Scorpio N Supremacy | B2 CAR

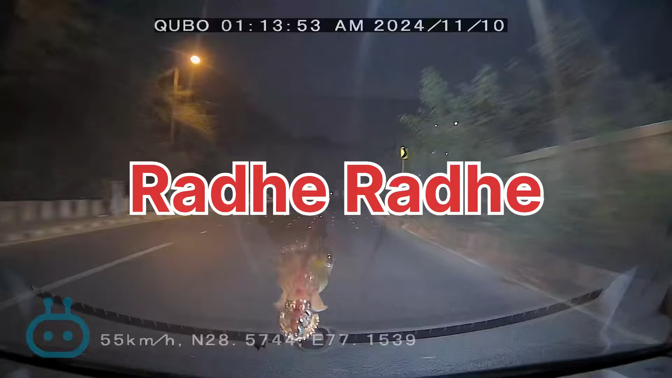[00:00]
रादे रादे गाइज विडियो बाई इस एक मिनट की वीडियो को पूरा देखना फिर पताना की बाई किसकी गलती है मुझे समझ नहीं था भाई लोगों को रोड पे चलते टाइम में हो कहता है अभी दखो आपके सामने ये मेरे लेफ्ट से एक